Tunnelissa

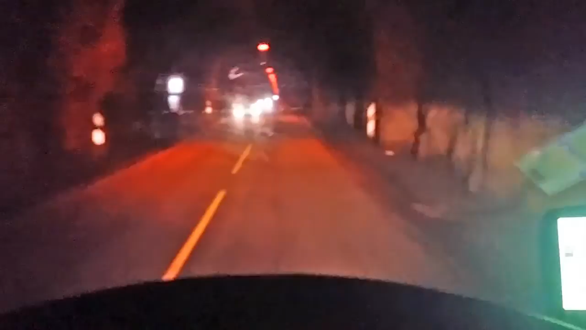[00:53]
Joten aika mielellään tässä suhteellisen kapeassa tunnelissa ajaa aika rauhallisesti. Tämä on ollut oikeastaan yllätys, että täällä on näinkin paljon näitä tunneleita ollut, mitä nyt on ollut. Aikamoisen matkan kilometreissä täällä saa tai joutuu tai mitä, ihan miten vaan ajaa tunnelissa.